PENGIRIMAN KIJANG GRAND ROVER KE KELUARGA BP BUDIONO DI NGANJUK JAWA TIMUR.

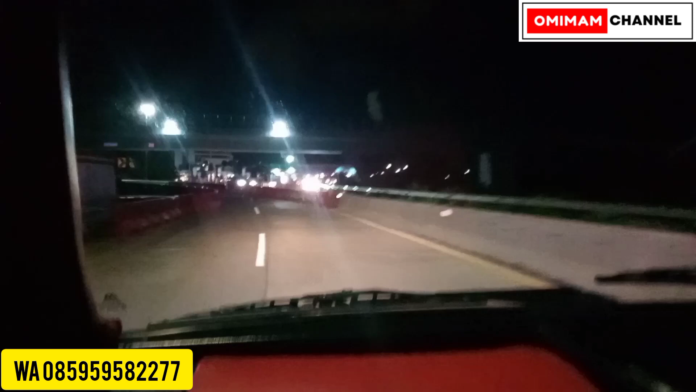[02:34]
Tol nanti, Mas. Ini tol Colomadu. Tol Colomadu. Kartosuro. Kartosuro menuju Nganjuk. Nah, itu tol Colomadu.